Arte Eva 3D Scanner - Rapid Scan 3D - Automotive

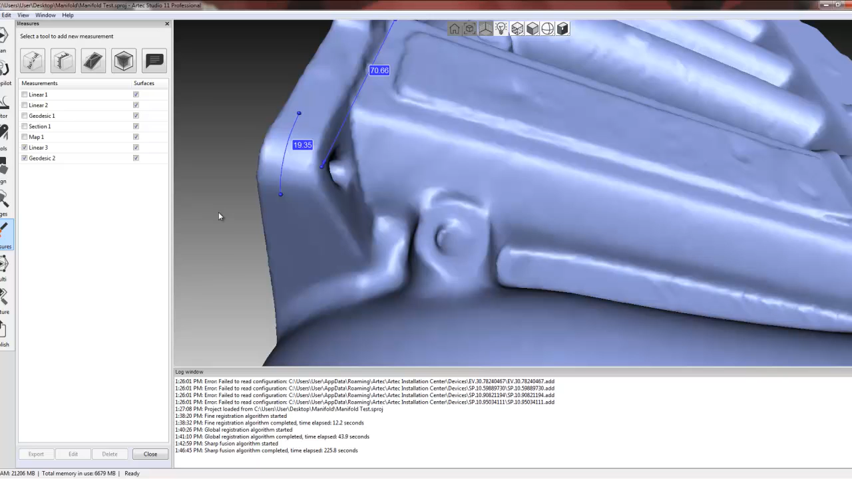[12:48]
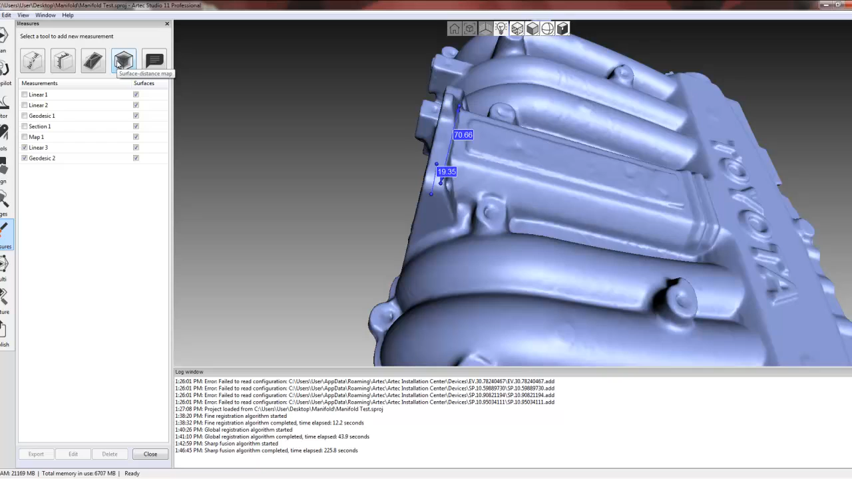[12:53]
And we can find some surface distance maps, which a lot of people really like. So we have the light mesh here compared to a sharp fusion.
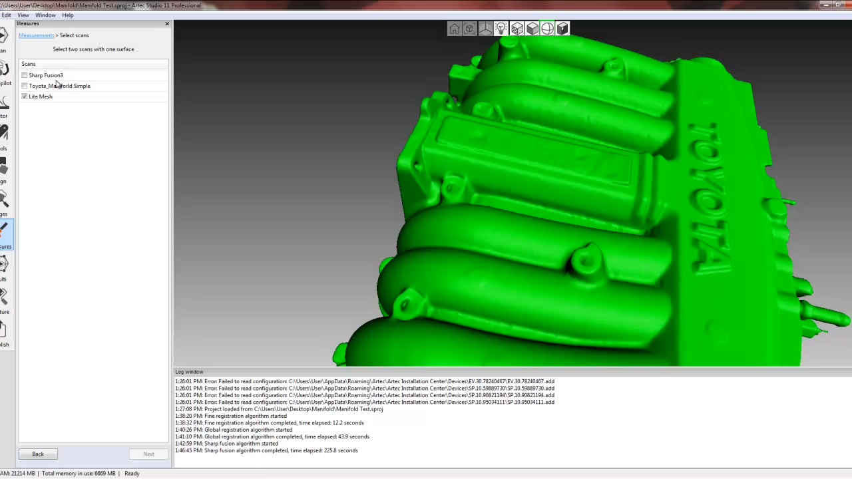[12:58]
We can actually see what the distance is between the two
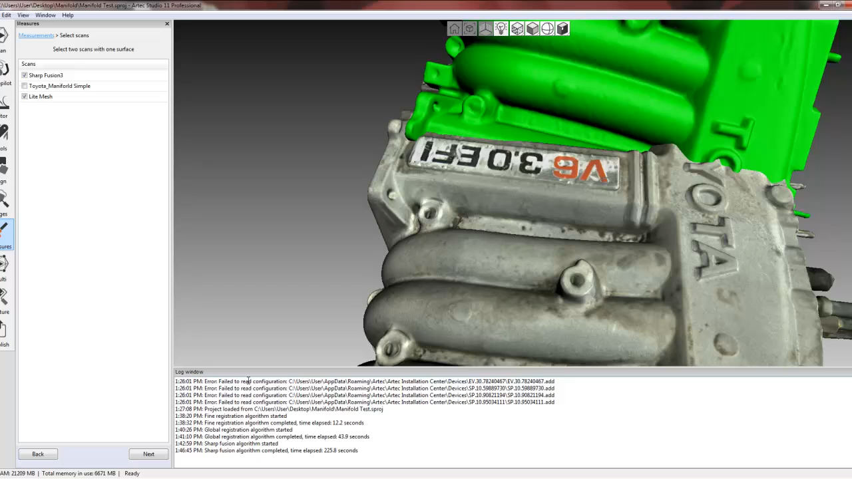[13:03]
points or two parts to see if there's any change in the data, which is really nice. But if you're really doing some inspection, you want to go ahead and take a look at Polyworks or Geomagic.
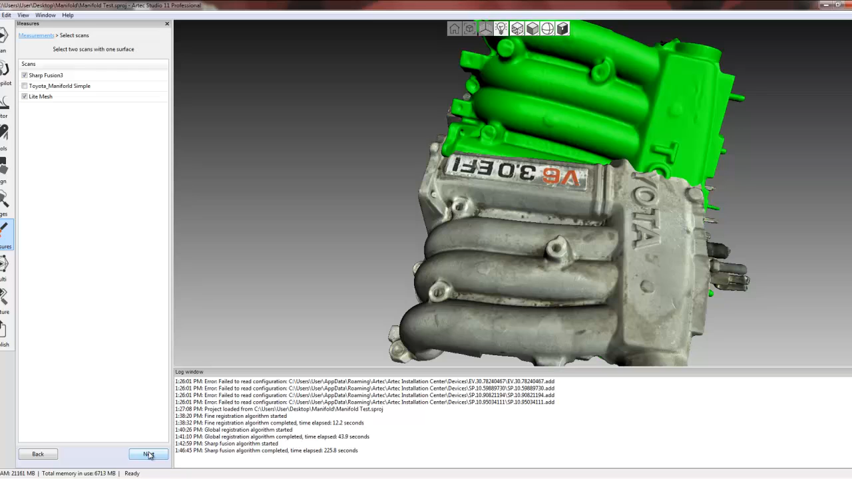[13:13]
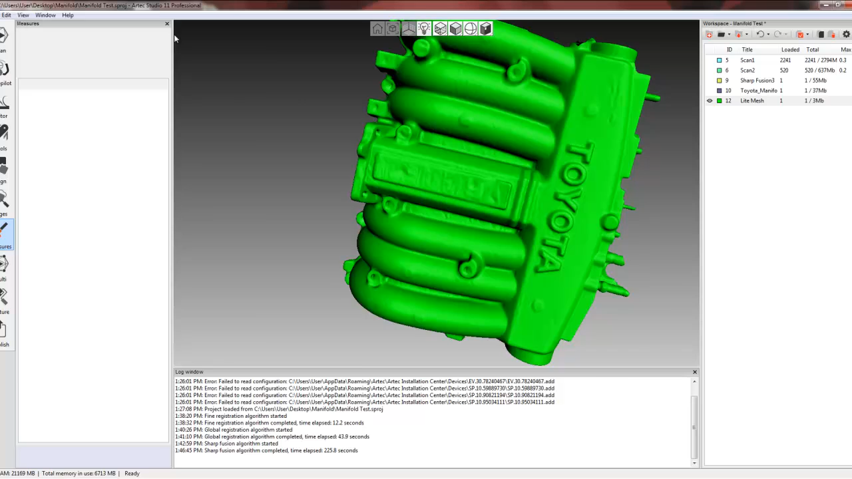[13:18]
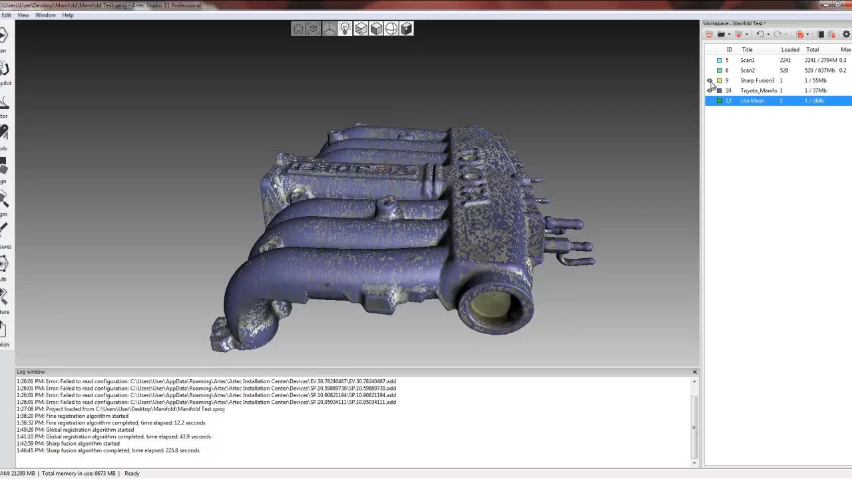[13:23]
And we do have the option also to apply texture or color content. The Artex scanners do have the ability to do two things with the texture. One is track texture or color content. And the second is to create a 3D model with full texture on here. So you can see clearly here we have the V6 sign here and some markings,
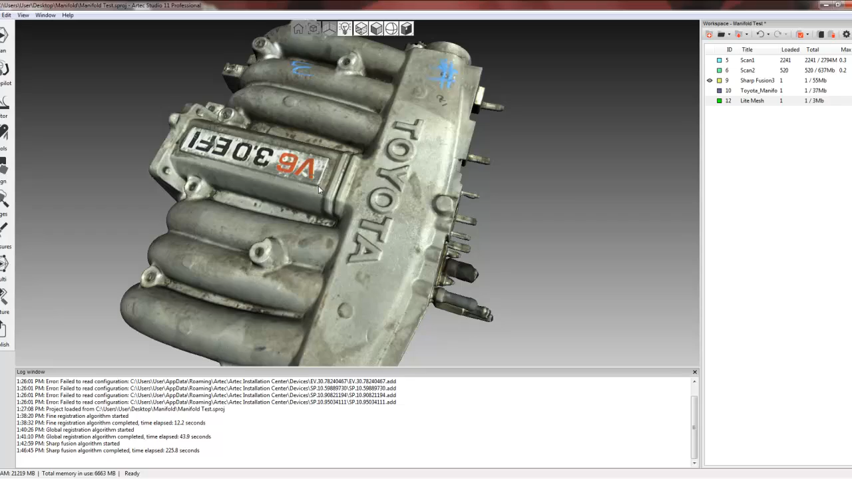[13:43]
which can be identified for the purpose of finding measurements.
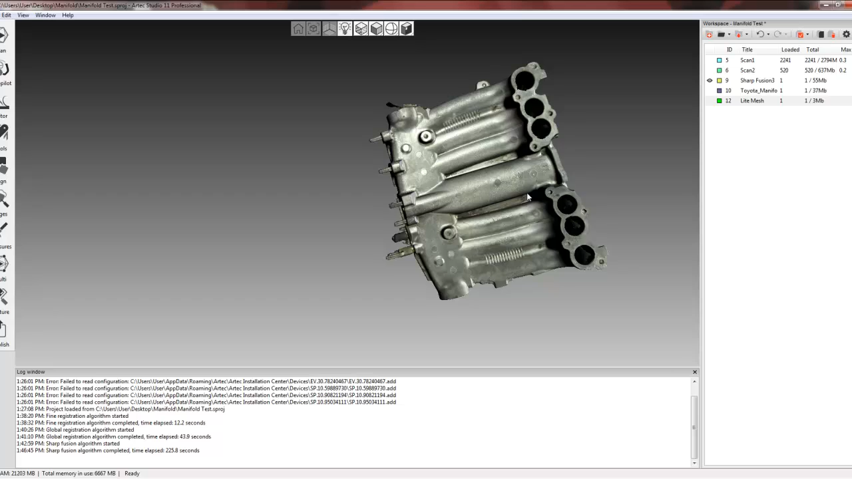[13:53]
It can be used for doing some inspection measurements based off the color, maybe some markings.
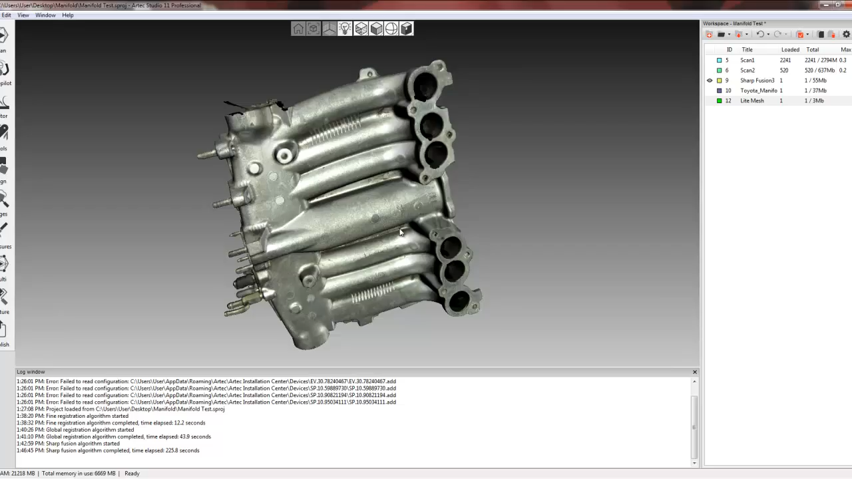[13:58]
But it also gives you the ability to have a nice 3D model in full color.